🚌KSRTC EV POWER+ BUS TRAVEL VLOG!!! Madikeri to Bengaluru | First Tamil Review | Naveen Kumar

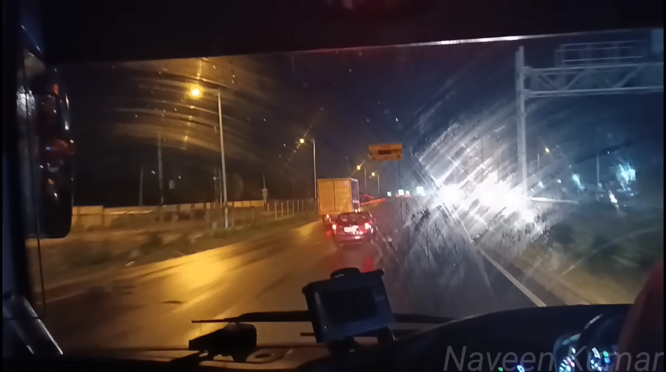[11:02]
expressway total distance mysorota bengaluru 120 km over the average speed 80 to 90
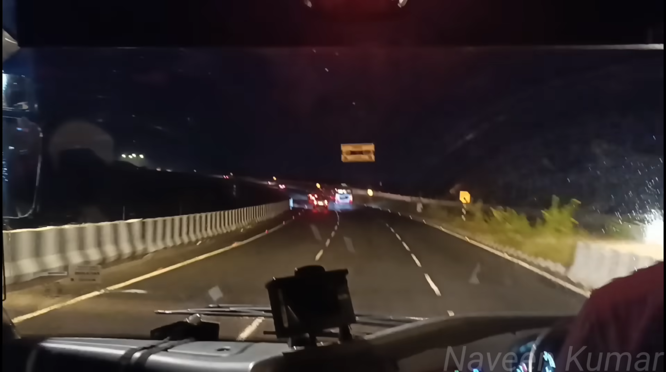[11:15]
maintain 1 and a fast expressway distance cover 1 1 1 entry exit expressway
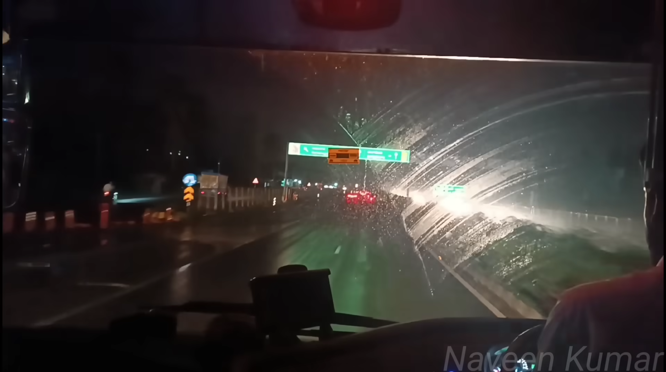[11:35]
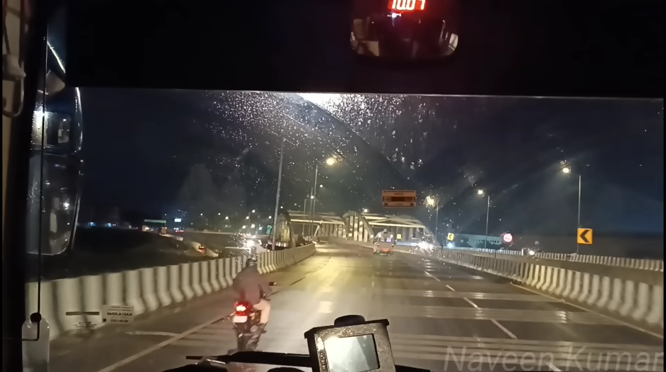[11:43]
and toll gates to come from the east two toll gates one is entry toll gates exit toll gate entry toll gate Mysorota and exit